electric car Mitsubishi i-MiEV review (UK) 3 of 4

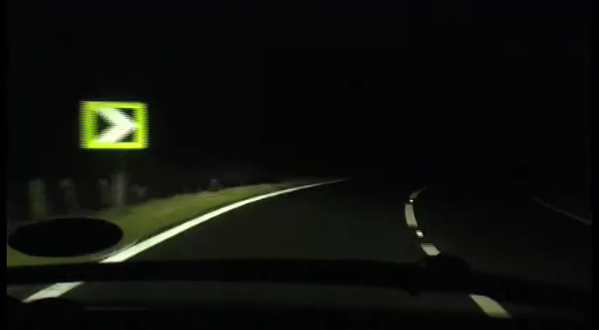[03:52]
Yeah, we're not climbing so much anymore. This was for the top now. There's a feeling in this car that you should be driving faster all the time. Seems like you're slowing down.
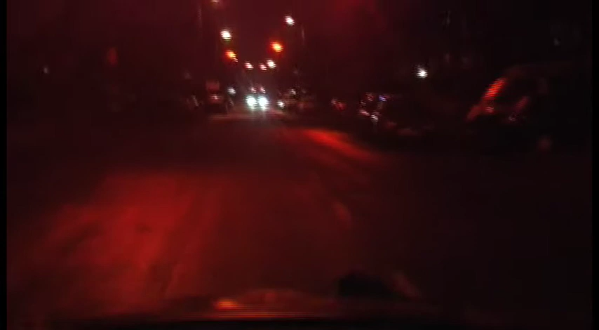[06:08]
Got no traffic behind me. It's safe. This is down to the wire.